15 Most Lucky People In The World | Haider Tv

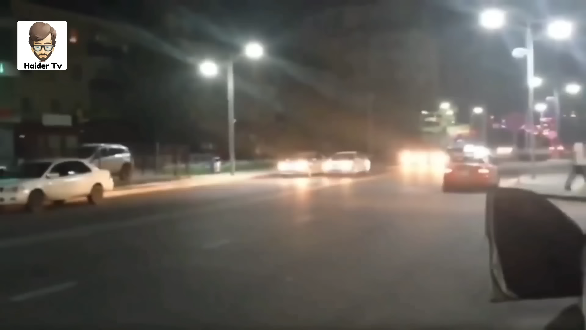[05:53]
تھا اس نے جیسے ہی بریکس لگانے کی کوشش کی تو کار سڑک پر گول گول گھننا شروع ہو گئی حالانکہ اسے دیکھر ایسا لگتا تھا کہ نہ صرف کار بلکہ اندر پیٹھا ڈرائیور بھی کبھی بھی سلامت نہیں بچ پائے گا لیکن جیسا کیا وڈیو میں دیکھ سکتے ہیں کہ نہ تو اس کار کو کچھ ہوا نہ ہی اس ڈرائیور کو بلکہ مزے کی بات یہ ہے کہ یہ روڈ پر ٹویسٹ ہوتی ہوئی آئی اور سامنے کھڑی ایک اور گاڑی کے کھلے ہوئے دروازی کو بھی بند کر دیا اور آرام سے ایک سائیڈ پر کھڑی ہو گئی جیسے کچھ ہوا ہی نہ ہو یہ سین واقعی میں دیکھنے لائک تھا